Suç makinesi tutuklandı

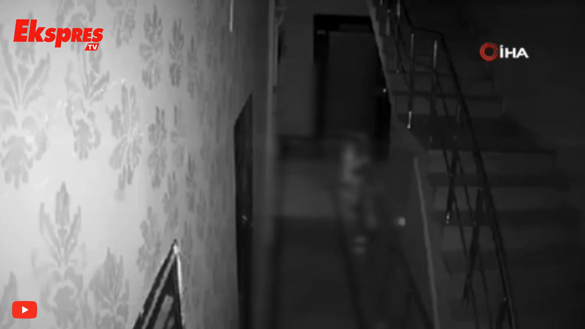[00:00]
Gaziantep'te bir binanın deposunda hırsızlık olayını gerçekleştirdiği tespit edilen bir şüpheli tutuklandı. Şüphelilerin hırsızlık anları ise güvenlik kameralarına yansıdı.